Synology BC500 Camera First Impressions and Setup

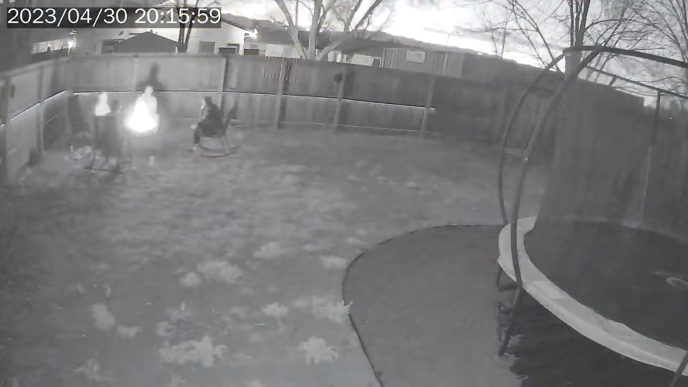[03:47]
And it manages that nighttime viewing using IR as you would expect. And that IR has a max or a wavelength of 850 nanometers and a max IR distance of 30 meters.
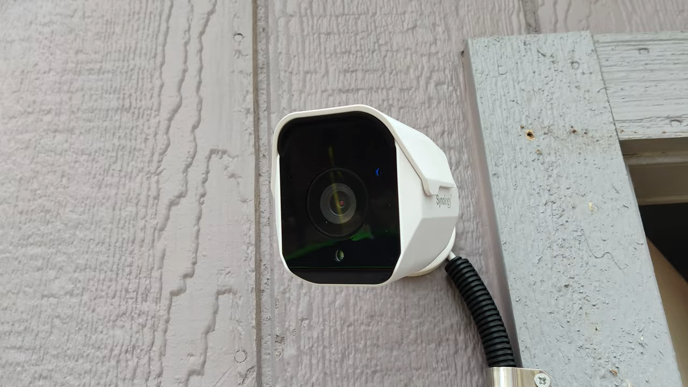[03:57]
So almost 100 feet.
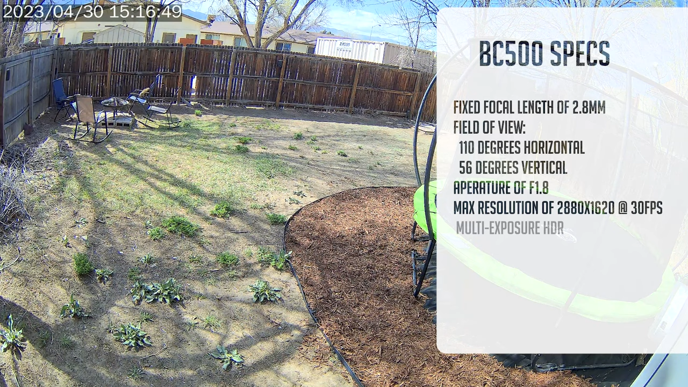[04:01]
It has a fixed focal length of 2.8 millimeters and a field of view horizontally of 110 10 degrees and 56 degrees vertically. To speak just a bit more about that nighttime viewing,
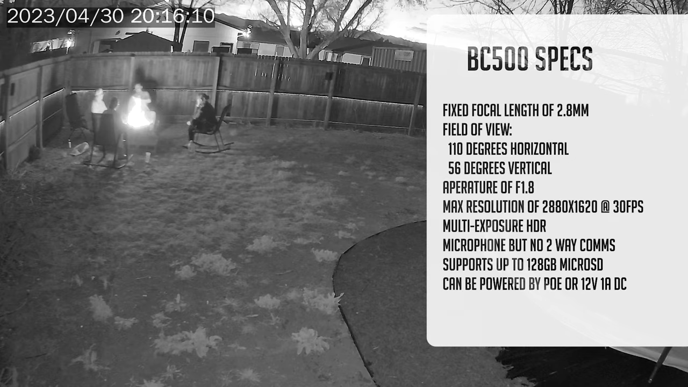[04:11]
it has an aperture of f 1.8 for a really great low light imaging. It has a max resolution of 2080 by 1620 at 30 frames per second.